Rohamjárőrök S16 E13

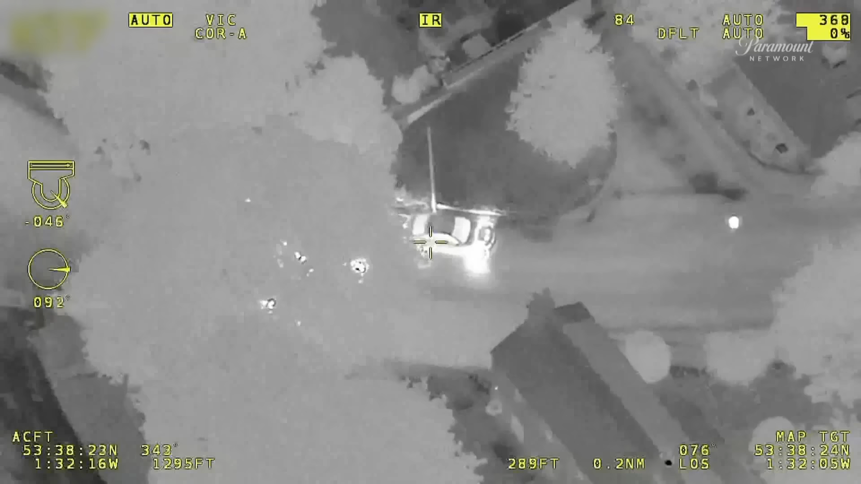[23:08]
Figyeltük a helikoptert, és vele terveztünk. Azt hihette, hogy már nem vagyunk mögötte, miközben a helikopter elvezetett hozzá.
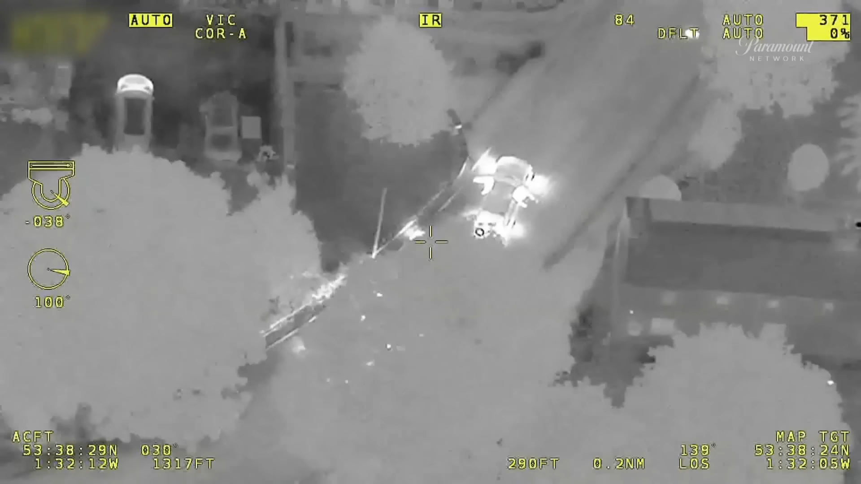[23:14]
James érkezett elsőnek, és elfogta a sofőrt. Ez volt a legbiztonságosabb módszer. Összességében jó eredmény. Elégedettek vagyunk.